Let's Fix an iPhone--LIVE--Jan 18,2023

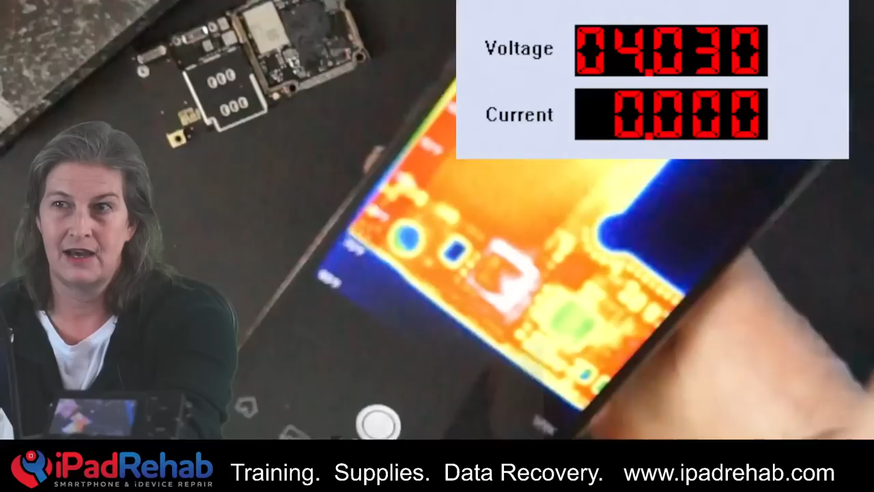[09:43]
All right. So, let's just remind ourselves what's going on here with DC power. I have heat. Look at that. I've got heat. And it looks like right now, 120 milliamp. Now, look how it flashes up to 260 milliamps. So, that seems to be pretty clear that it's coming from this chip. This chip is the speaker hip. Now, remember that we already found a short that was due to a bad capacitor right there.
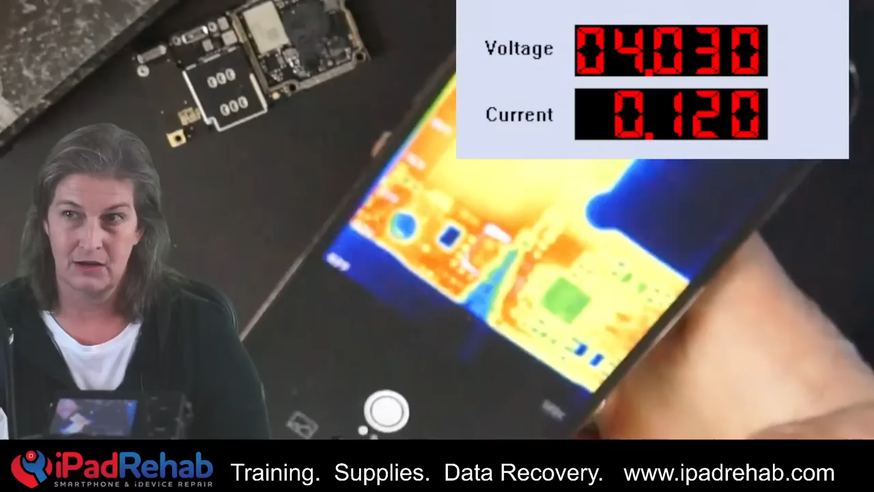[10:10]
And we're missing pads along the bottom edge of the board. So, right here where my finger is, this is right here. That's where that board really got smashed from the runover event.
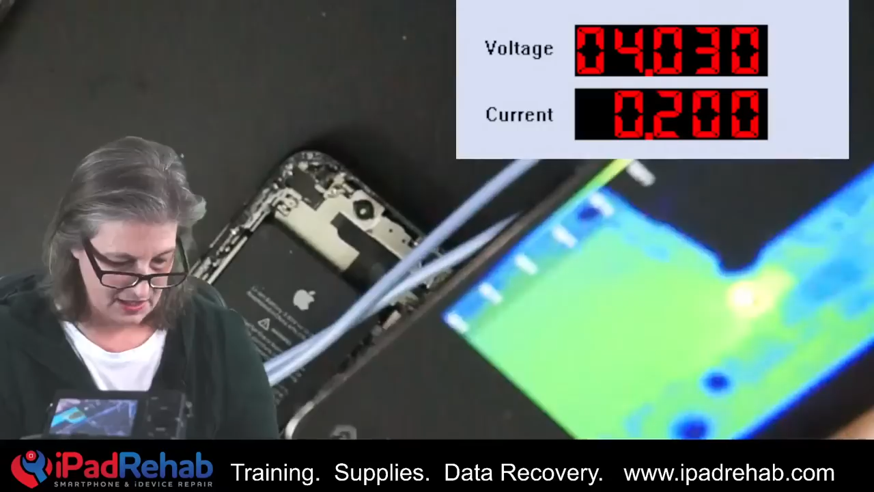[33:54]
We see yet another hot spot right in that exact same area. Can you guys see that?
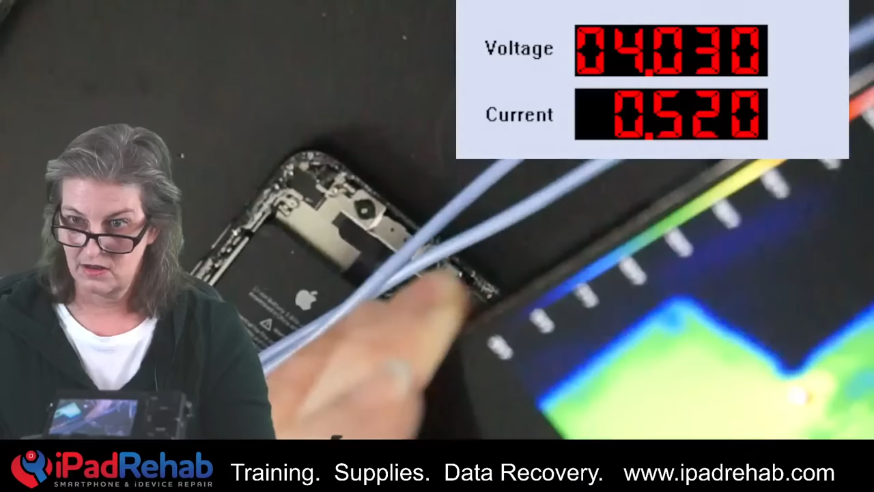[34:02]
This phone got just clobbered in this one spot. Let's try to make it so that you can see. See that? All right. Let's try to make it so that this can show you.
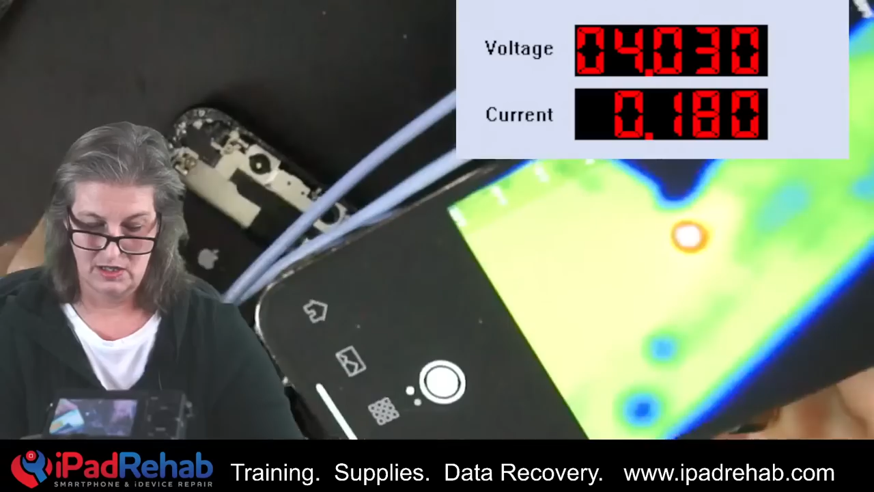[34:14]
All right. There's a very crisp, very clear hot spot.
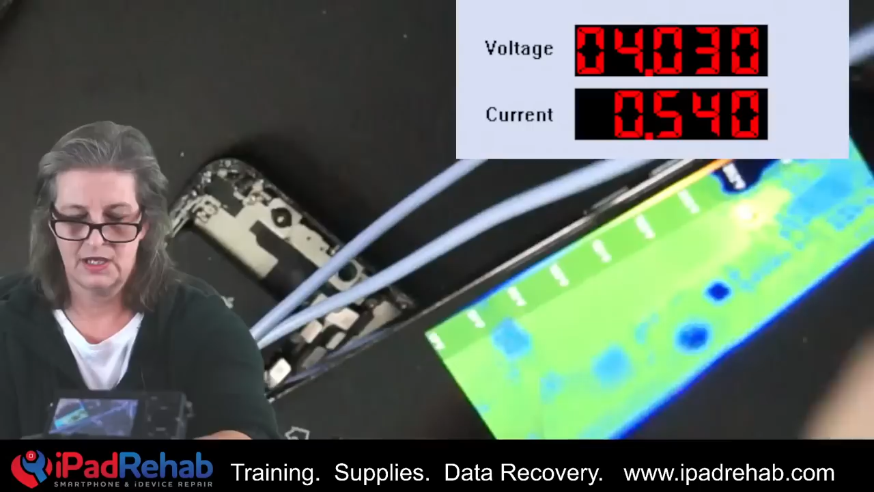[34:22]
And it is perfectly clear for me to see, but going from camera to phone display to the hand camera is a little bit tough.
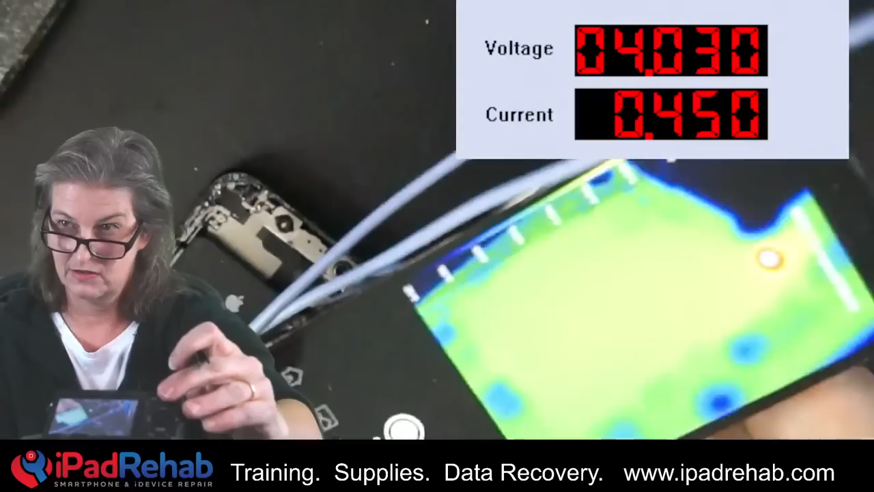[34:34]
Let's try to zoom out. Yeah. It's really clear for me. Right there. Right there.
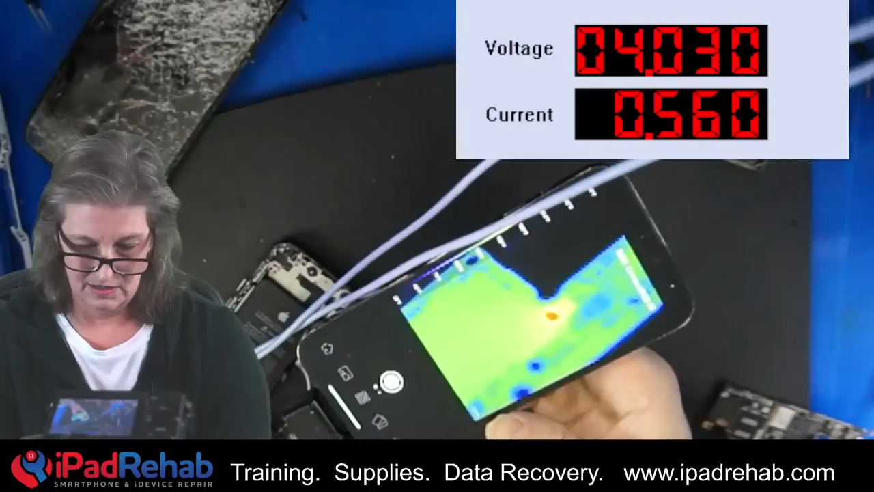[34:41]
And that is going to correspond to right here. Okay. More of the same. Let's get out the multimeter. Let's get out the iPad Rehab Short Killer and see if we can improve things.